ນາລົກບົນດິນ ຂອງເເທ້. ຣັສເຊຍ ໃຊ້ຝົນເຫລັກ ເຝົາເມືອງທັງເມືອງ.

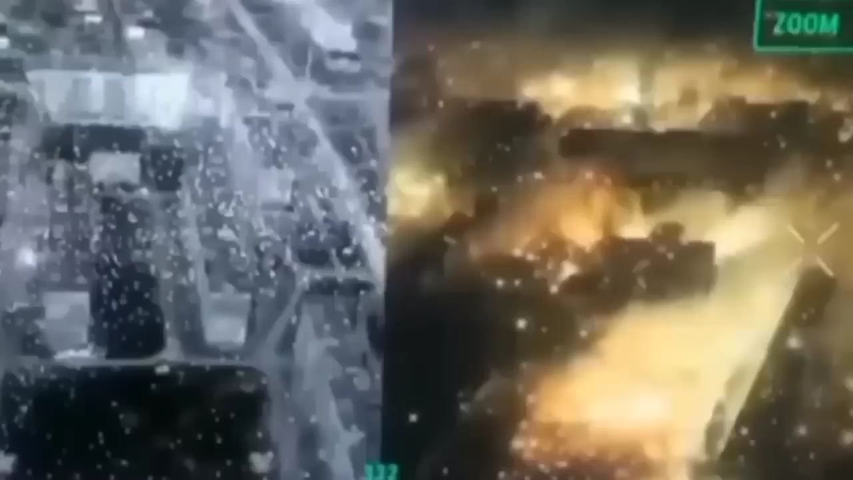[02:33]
เผ้องเภ้าพานนร์เมื้องทั้งเมือยังและวันพา yวันถึงต้องกระบความเสียหายังนักแกล้อง rainsตดmayın